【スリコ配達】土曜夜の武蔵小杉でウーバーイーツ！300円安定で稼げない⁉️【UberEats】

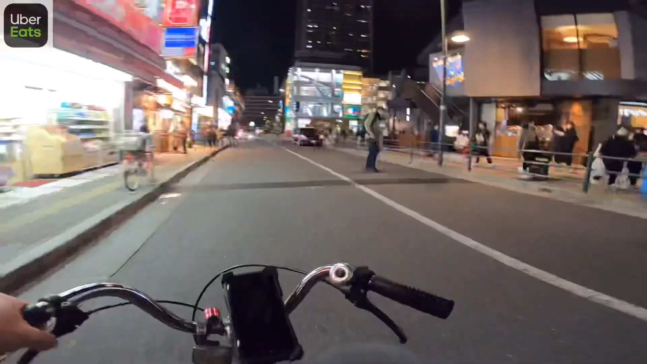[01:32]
はいじゃあね最近生まれ変わった武蔵小杉の広場でございます
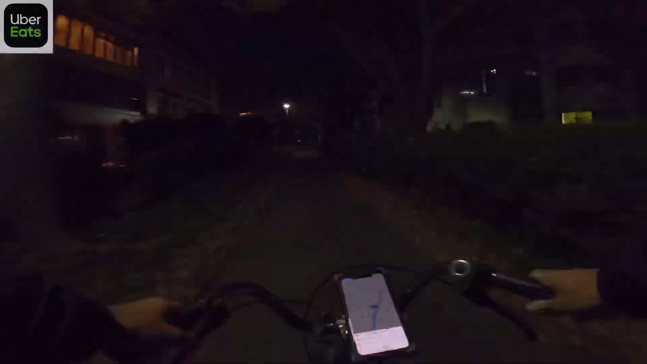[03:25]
はい川沿いをね走っておりまーす気持ちいいですねーはいひたすら走っておりまーす